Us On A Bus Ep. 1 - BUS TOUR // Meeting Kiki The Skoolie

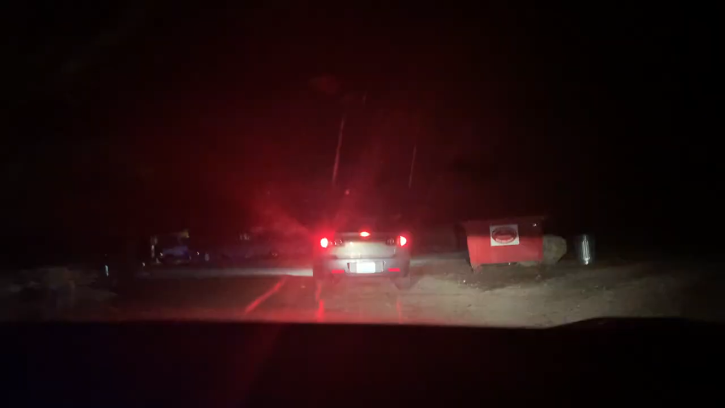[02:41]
right there it is do you see it oh my god are you scared yeah terrified